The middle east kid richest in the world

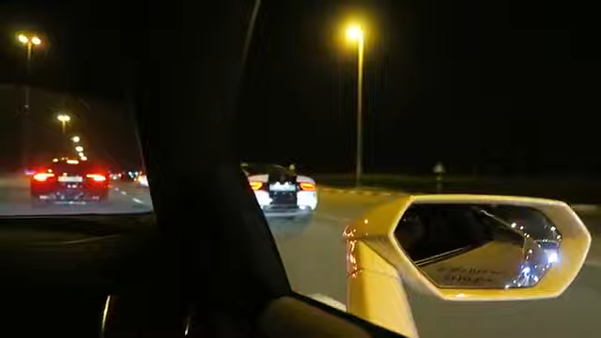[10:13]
That is the loudest car ever We got the Bugatti on the right over there Oh boy Oh boy